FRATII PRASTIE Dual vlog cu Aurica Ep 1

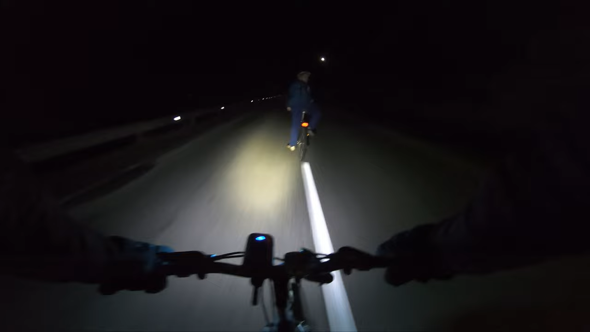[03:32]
Nu e ca și cum merge pe contrasens, dar ok. Nu fiu normal, e bă. E liber acum, nu? Ha, nu este liber, este? Ran.
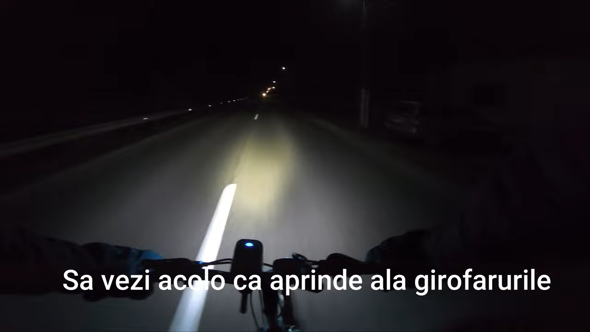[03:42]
Am zis acolo ca plin de la girafară. Hai, da? Hai, mamă. Frână și înapoi. Eu mai avea un biciclist de bun. Stai un loc. Că mai e unul acolo, stai. Te zic care e. A, da. Seara. Și care gândea că e ambient. Mor. Bă, hai să merg la punte. Unde? Acum. Hai. Hai, bă, să merg la punte. Serios, vrei?
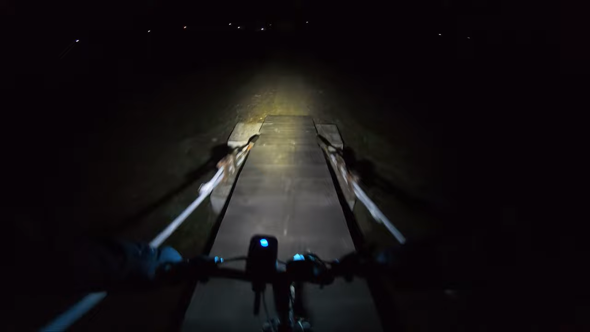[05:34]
Faină, adică nu-i nimeni, e liber traficul, poți să-i dai pe unde vrei tu. Am, hai să dăm pe aici. Hai să dăm pe aici, bă. Nu, mă bag. Hai că mai pustiu ca acolo. Hai că acolo mai merge cum mai merge, dar aici, aici. Aici. Jale. Jale, bă, bă. Vrea să nu vrea să croacă. Bă, vezi să nu-i faci vreuna soală, să nu mai vrea.
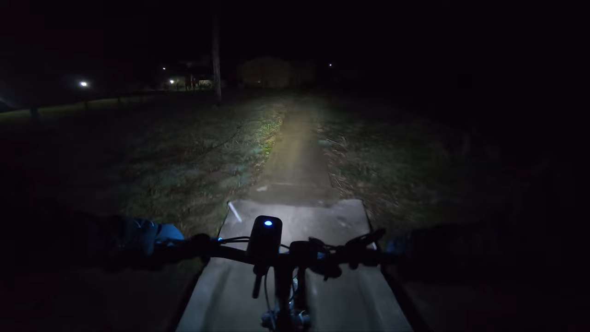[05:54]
Să se supere pe mine. Și te oprește acolo, fix pe pol. Fix la fost, te facă și cald. Ai, ai, ai. Hai să dăm pe la școală. Mergem până la teren? Afară? Da, mergem? Ha. Hai! N-am văzut că vine așa. Ia ce nebună-i! Bă, nebunule, bă! Te calcă mașina!
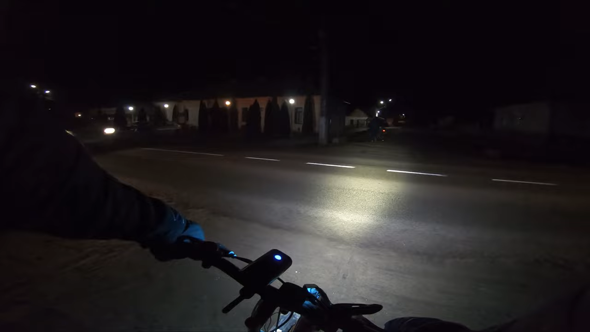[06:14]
Tu nu ești normal, bă. Ce? Ce-a făcut? M-a dat peste mine? N-a dat. E, încă. Te ghidez în față. Te ghidez după mine. Mamă. Uhu.